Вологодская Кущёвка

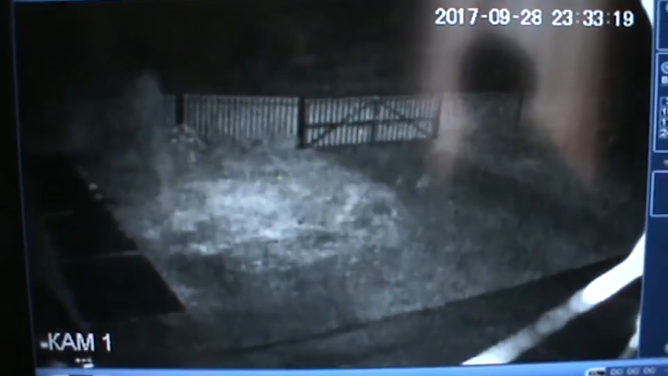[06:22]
Леша, видимо, включил там камеры и закричал, что опять бегут в масках. Мы с ним выскочили на улицу, и увидели, что мужчина уже отбегал от машины в сторону огорода. Оделись, вернулись на улицу, и он уехал на квадроцикле, а я осталась на крыльце стоять с фонариком.